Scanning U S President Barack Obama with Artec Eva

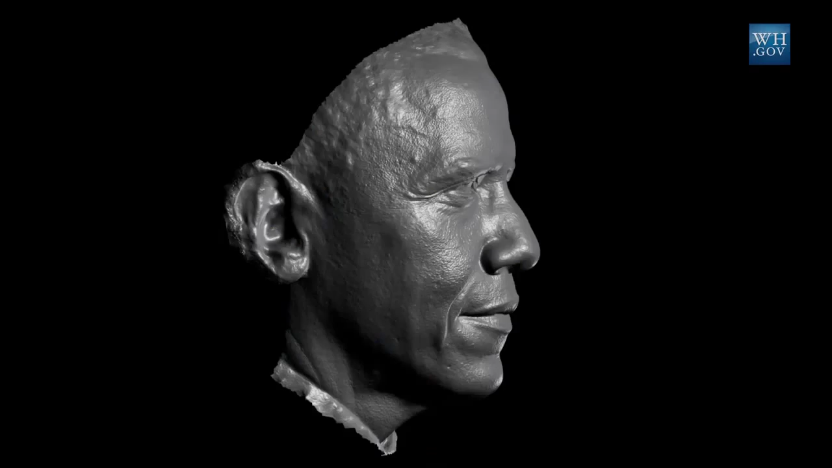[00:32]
The president getting his likeness scanned, as cool as that is,